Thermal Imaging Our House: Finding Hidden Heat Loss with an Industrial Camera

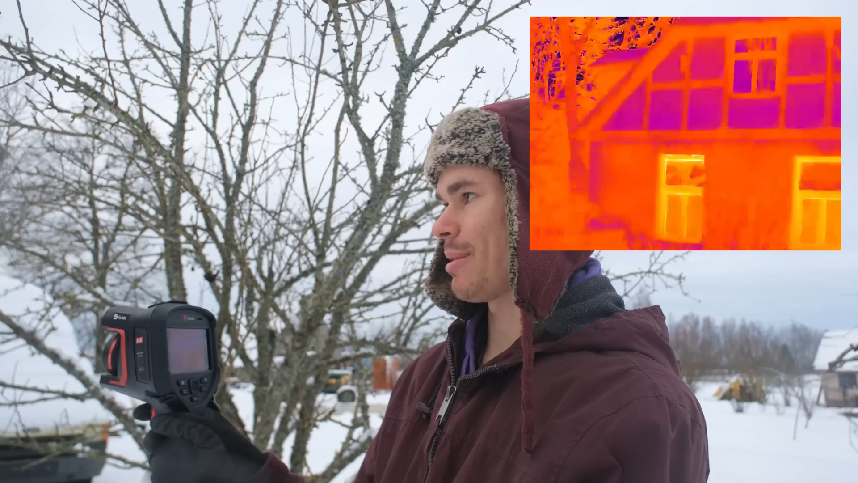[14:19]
cement on one of like few windows that we haven't done yet because we've just been too busy and the birds have stolen I think almost all the foam
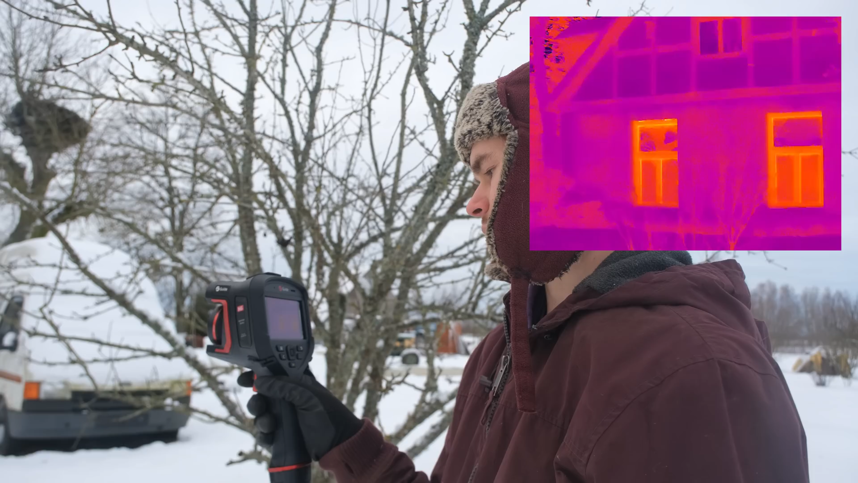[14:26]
as I can see there's pretty much pluses there let's go see closer up that window
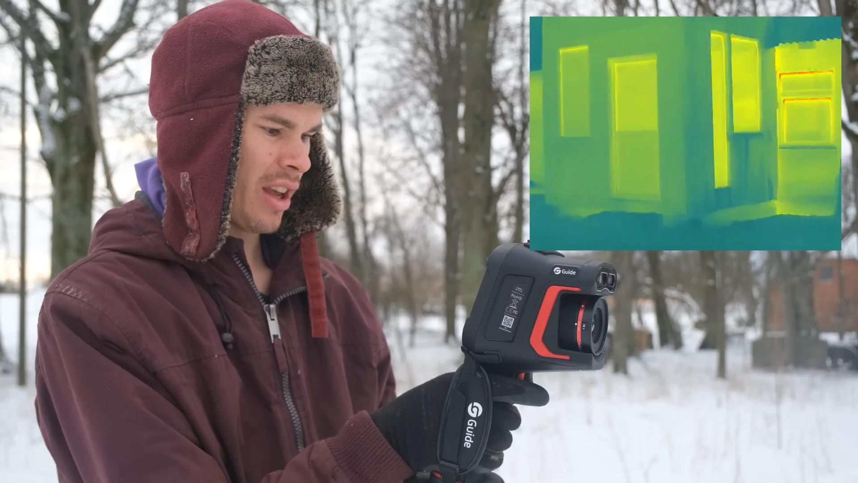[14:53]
looked at that and the foundation of course with the heated floors does lose a bit of the heat but realistically not much I think the
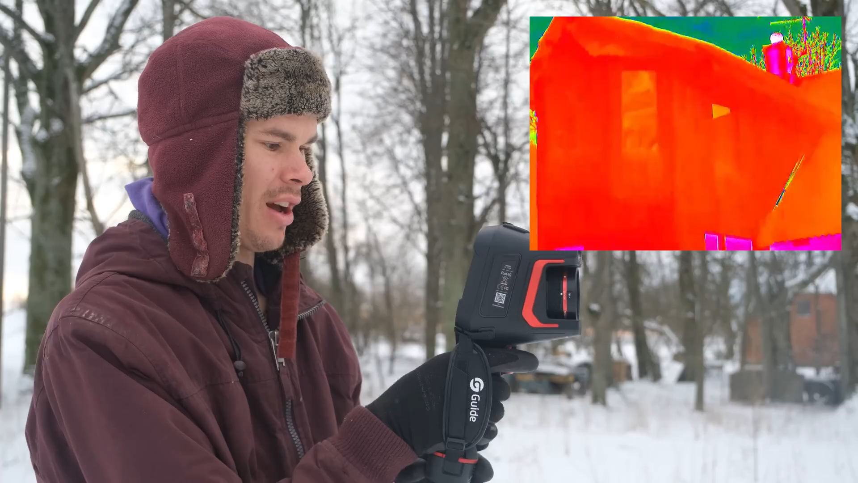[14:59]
house overall doesn't really have so much space you can really see a separation from the living room to the storage room which has huge temperature difference indoor temperature I mean it's like you can see the